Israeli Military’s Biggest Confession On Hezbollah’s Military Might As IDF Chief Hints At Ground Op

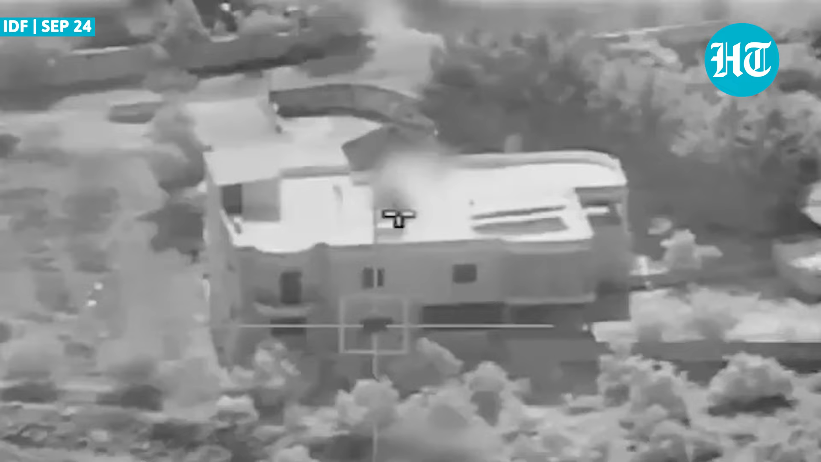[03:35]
Here you can see a house used by Hezbollah to store its weapons. In the footage here following our strike on the weapons,
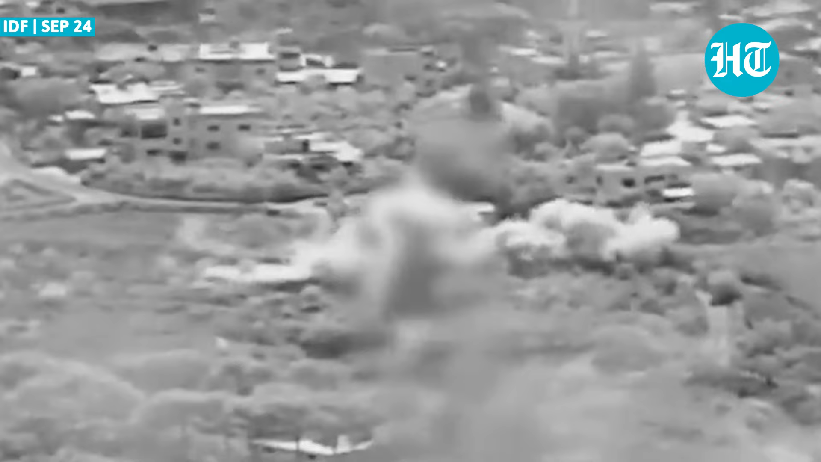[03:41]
secondary explosions can be clearly seen, and a rocket fired and hit a nearby house.